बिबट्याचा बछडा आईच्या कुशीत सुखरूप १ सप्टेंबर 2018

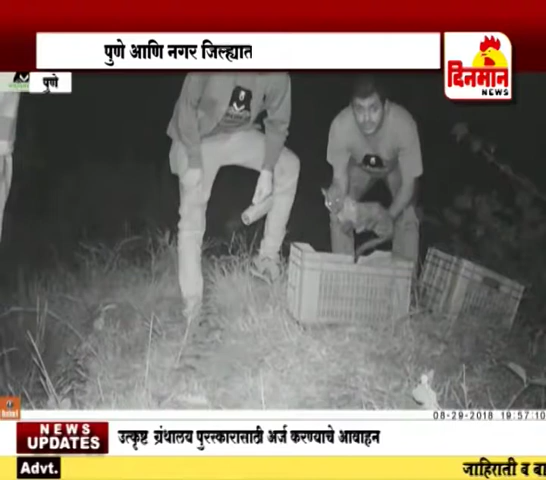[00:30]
जुन्नरच्या मनिक डोह बिबटा निवारा केंद्राचे पशुवैद्यकीय अधिकारी डॉक्टर अजय देशमुख आपल्या टीमसह सायंकाळी या शेतात पोहोचले आणि या बछड्याला औषध उपचार करून रात्री या शेतात टोमॅटोच्या कॅरेट खाली लपून ठेवले.